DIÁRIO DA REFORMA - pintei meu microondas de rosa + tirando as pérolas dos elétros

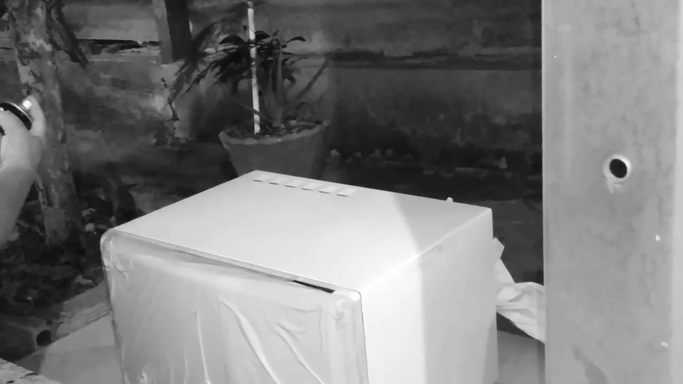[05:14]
Vamos deixar fora dele, né? Viu? Vocês viram até que explodiu uma bolinha aqui, ó, de ar.